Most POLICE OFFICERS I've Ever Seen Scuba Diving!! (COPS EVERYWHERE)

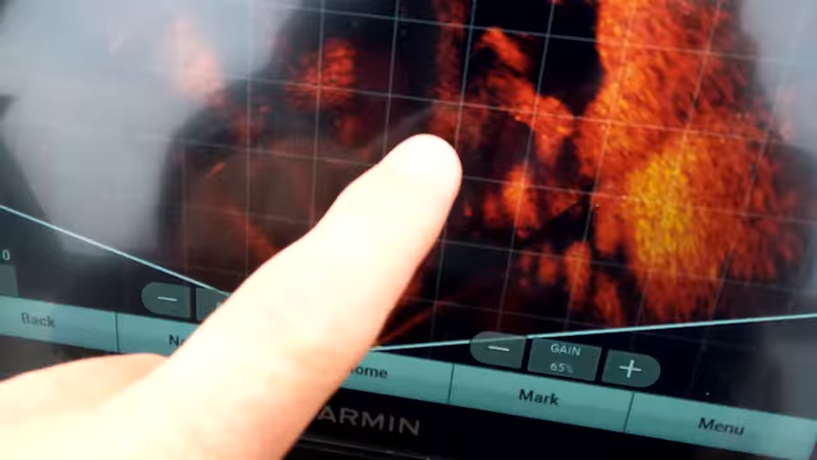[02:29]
Right there is the truck. You can see it. Yeah, it's perfect. Is it clear? Yeah. The nose is facing this way. Oh, really?
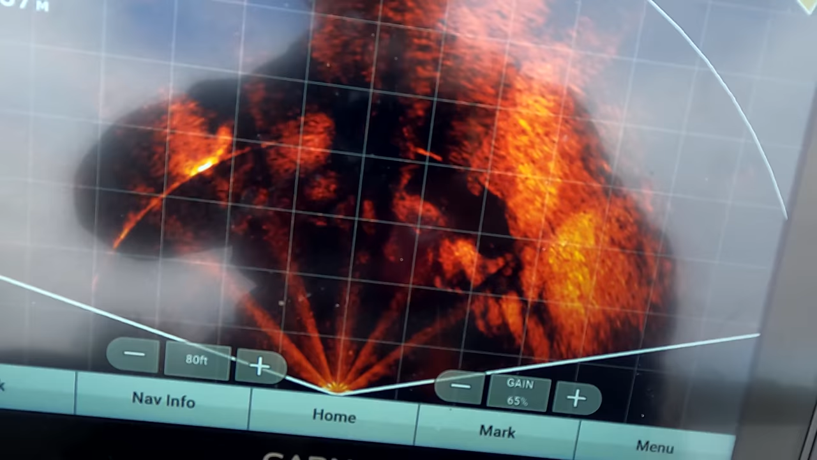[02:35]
Yeah, and it's right. I mean, it is right there. So that'll be super easy to dive on.